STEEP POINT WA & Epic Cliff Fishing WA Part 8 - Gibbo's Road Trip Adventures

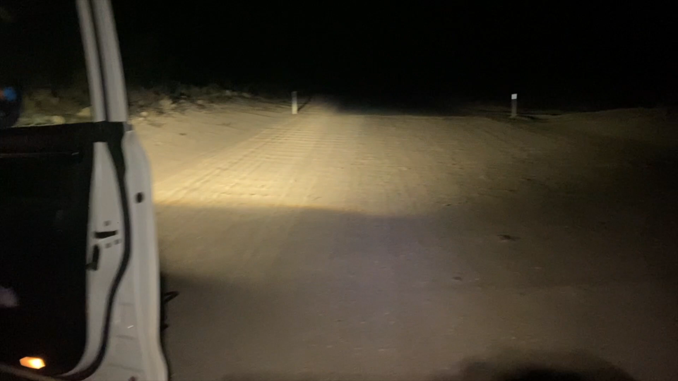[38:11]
about 45 there is tar just up there but we do go back to the dirt track that we came in on this morning and